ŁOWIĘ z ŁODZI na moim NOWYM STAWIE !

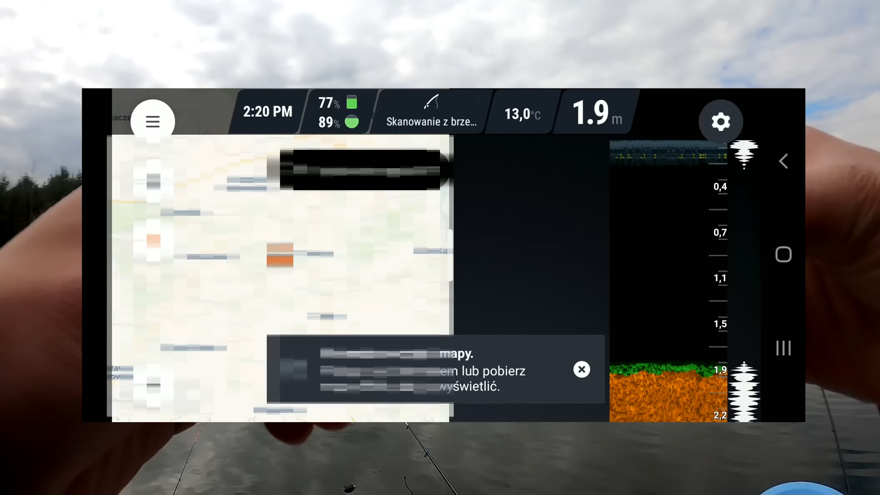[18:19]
On screen: depth 1.9 m, water 13.0°C
O, i nawet już się nam automatycznie się połączył. Bierzemy skanowanie z brzegu.
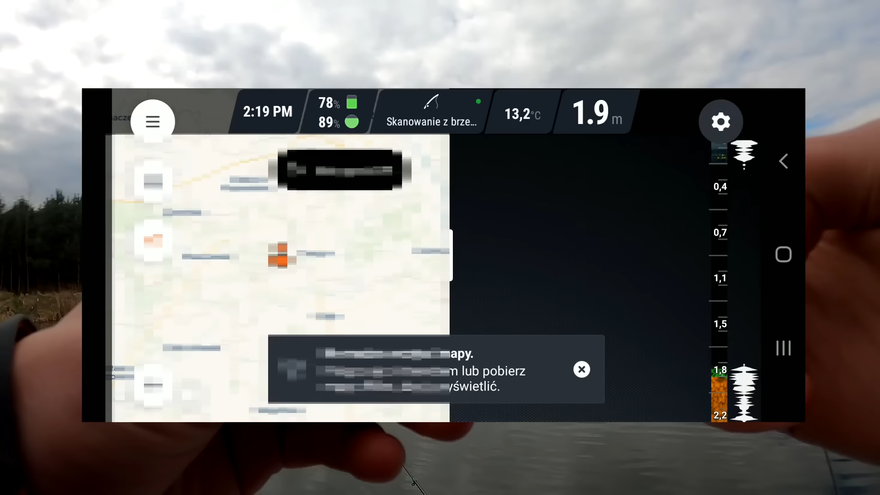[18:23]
On screen: depth 1.9 m, water 13.2°C
O, i już od razu automatycznie się nam pokazuje. Dwa metry tutaj, w tym miejscu.
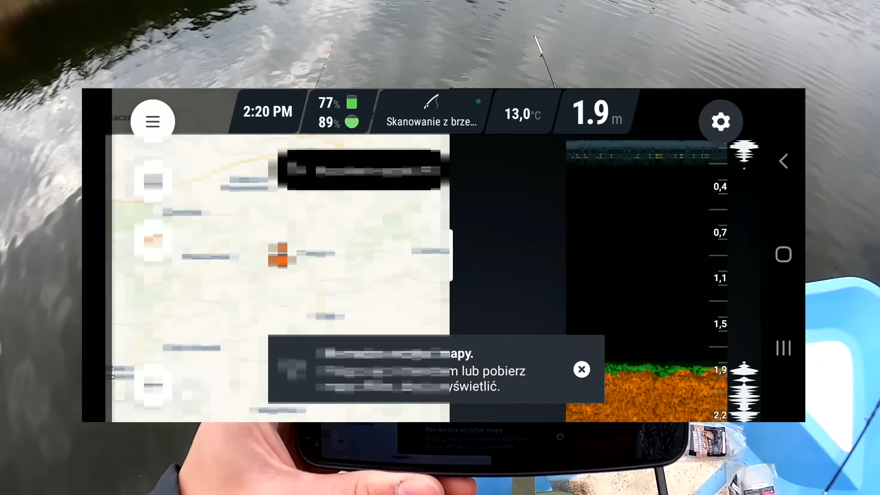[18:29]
On screen: depth 1.9 m, water 13.0°C
Dwa metry przy samym brzegu. Teraz sobie zarzucę gdzieś dalej.
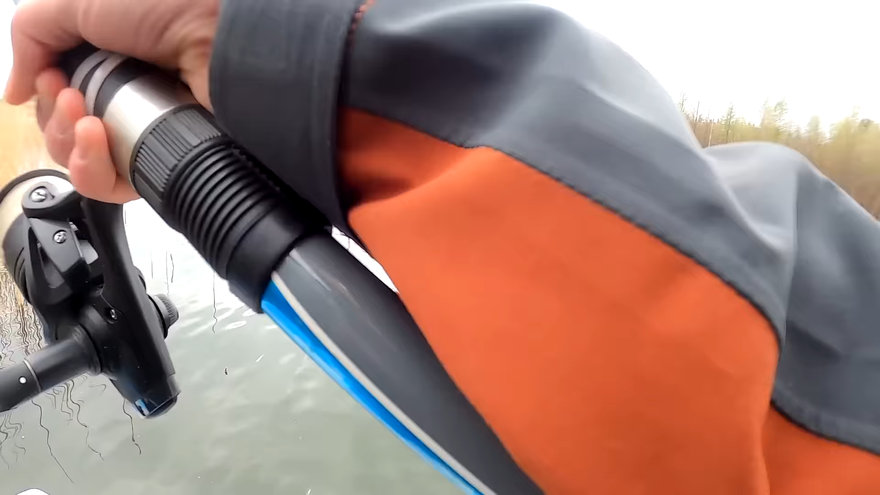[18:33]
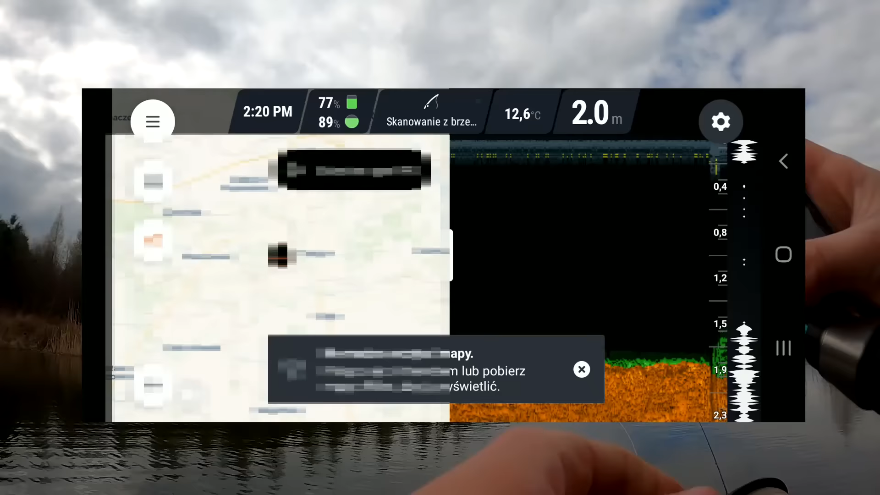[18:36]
On screen: depth 2.0 m, water 12.6°C
Deeper jest już na środku stawu. I już nam coś tutaj pokazuje.
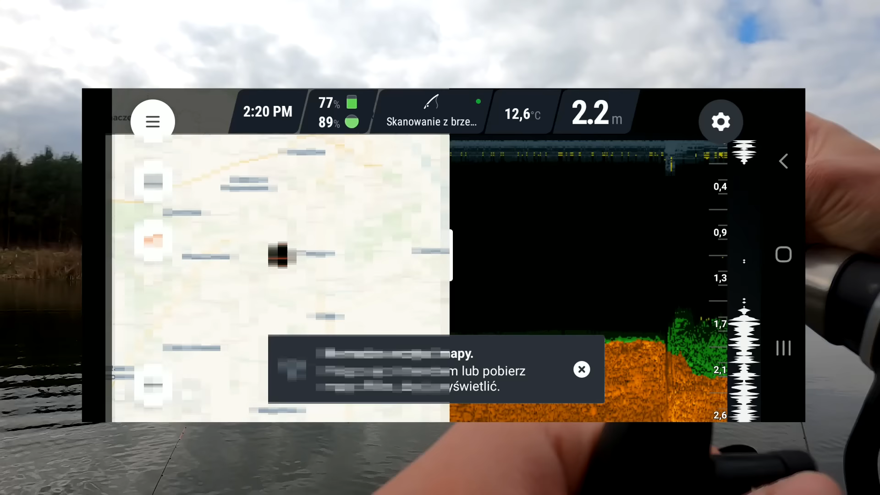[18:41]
On screen: depth 2.2 m, water 12.6°C
Szukamy takich ryby, to będą takie żółte łuki. A to zielone, to zdaje mi się, że jest zielsko. Jest go tutaj naprawdę mnóstwo. Ale widzę też tam jakieś rybki. Są pojedyncze takie plamki. To są na pewno ryby.
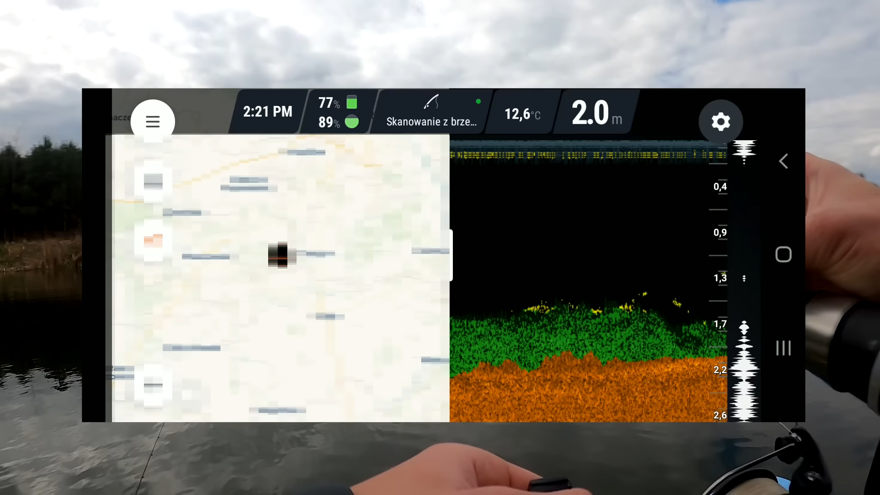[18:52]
On screen: depth 2.0 m, water 12.6°C
No i głębokość dwa metry. O, tutaj się trochę zmniejszyło zielsko.
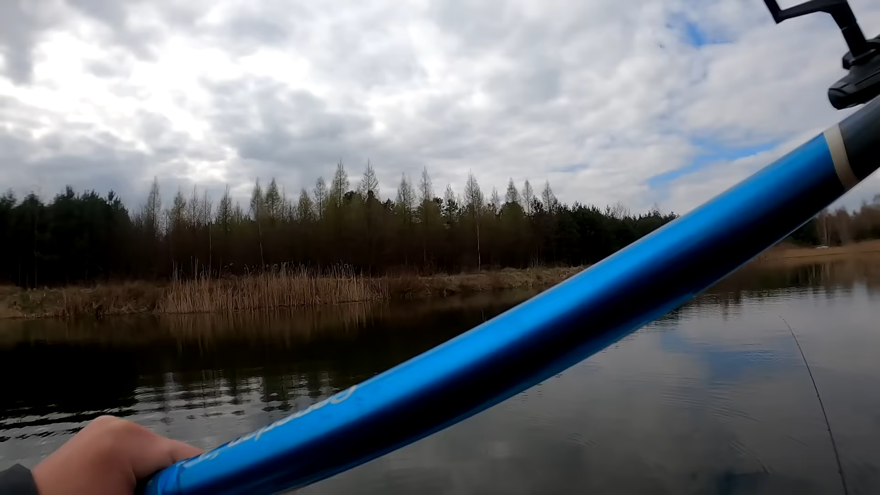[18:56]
Przerzuciłem cały staw.
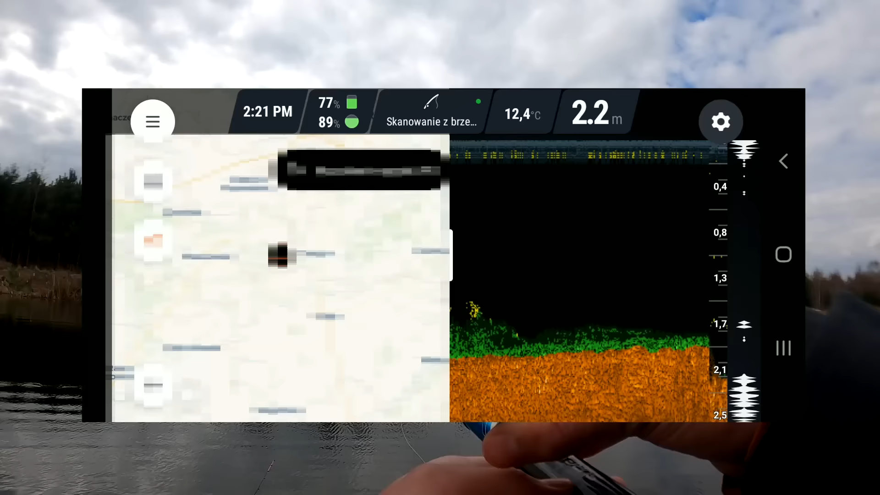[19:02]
On screen: depth 2.2 m, water 12.4°C
I zobaczmy, co teraz nam ukaże to magiczne urządzenie. No dwa i pół metra tak jest mniej więcej. Jak mówiłem, nie będę całego skanował.
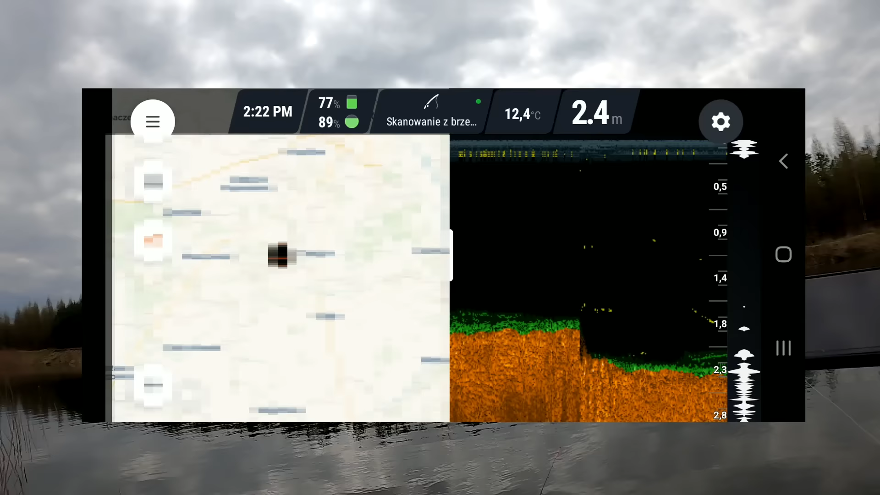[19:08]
On screen: depth 2.4 m, water 12.4°C
Może tam w innym miejscu być inaczej, ale nie chce mi się całego skanować. Tutaj trochę mniej zielska.
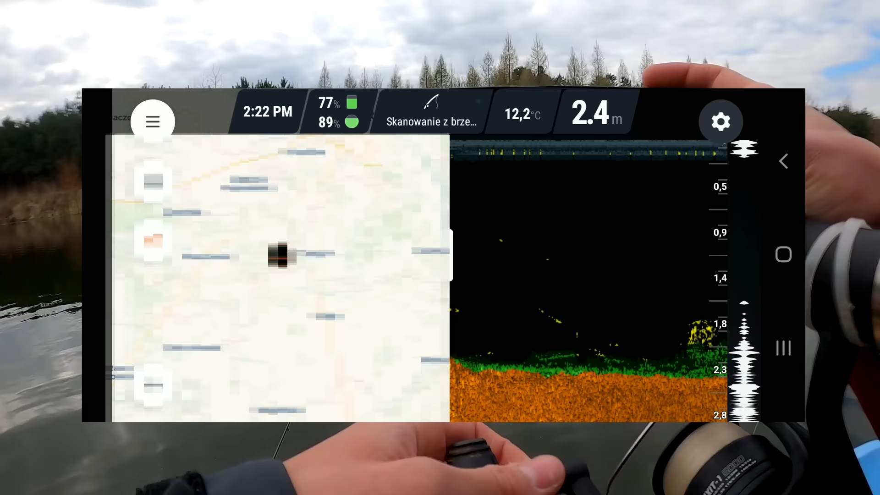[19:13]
On screen: depth 2.4 m, water 12.2°C
I też widać jakieś ryby w toni. Coś tam jest. Więc dobrze wiedzieć, że tutaj coś pływa. No dwa i pół metra na środku.
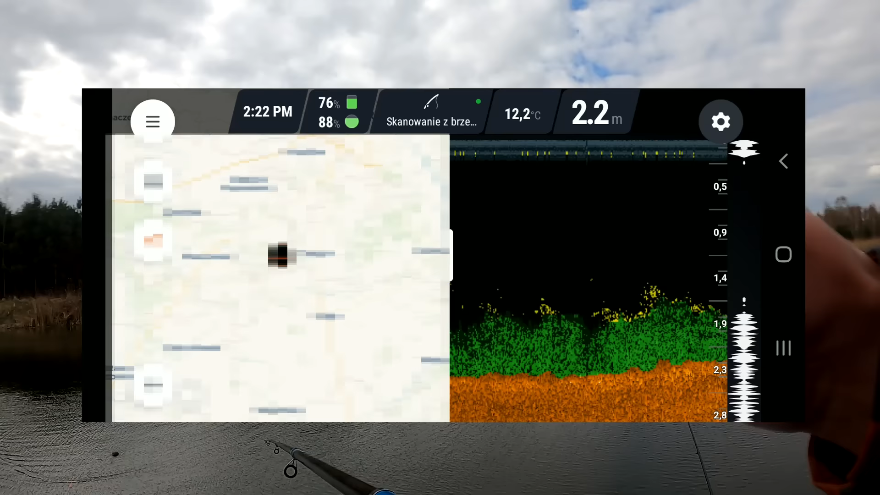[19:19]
On screen: depth 2.2 m, water 12.2°C
Ostatni rzut wykonam w tamtą stronę.
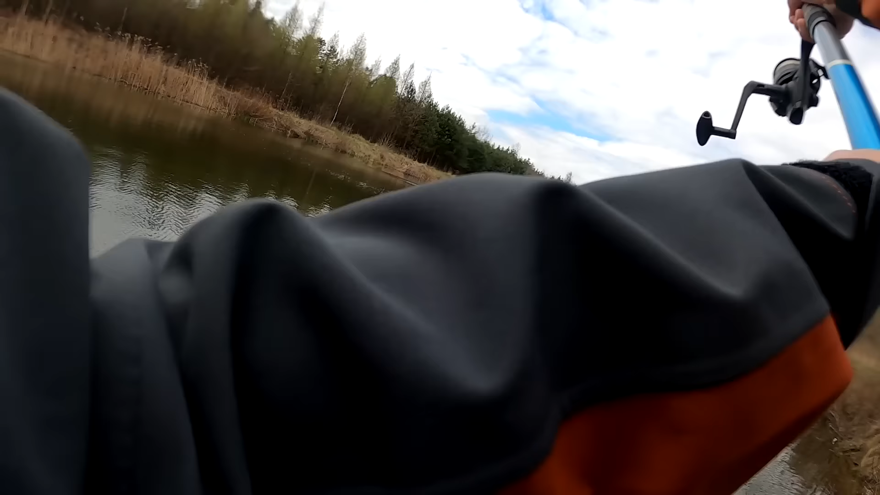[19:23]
O kurcze, patrzcie ile tutaj tych żółtych kropek się pokazuje. To mogą być jakieś niewielkie rybki. Ale tylko jakby tak w jednym miejscu. Jakby koło tych trzcinek tam.
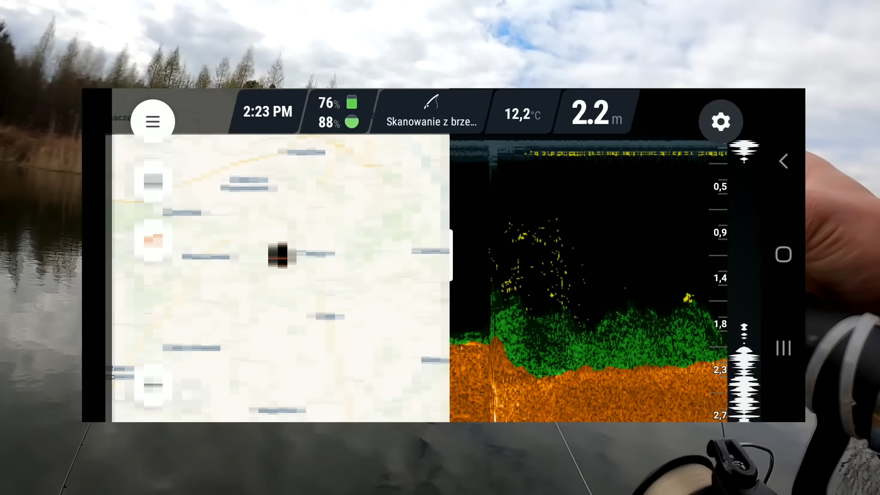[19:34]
On screen: depth 2.2 m, water 12.2°C
I widzę, że to zielsko też jest takie okresowe. Że raz jest, raz nie ma.
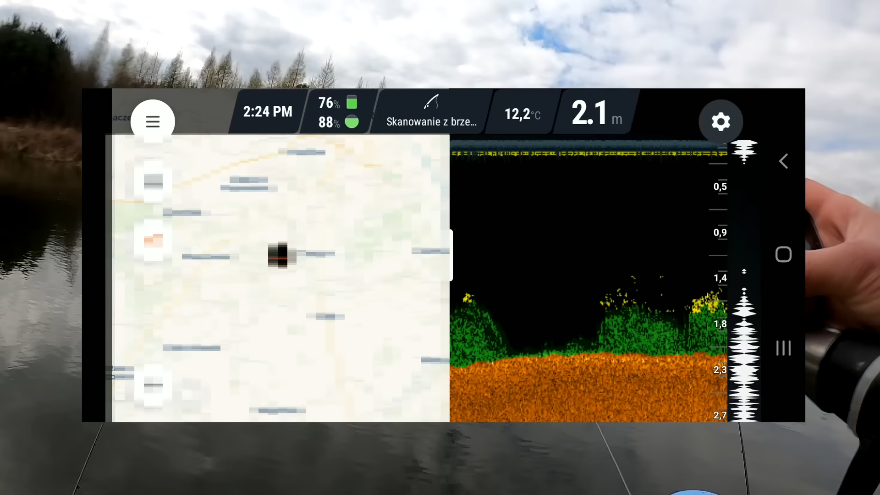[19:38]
On screen: depth 2.1 m, water 12.2°C
No głównie chodziło mi o tą głębokość i o wygląd dna.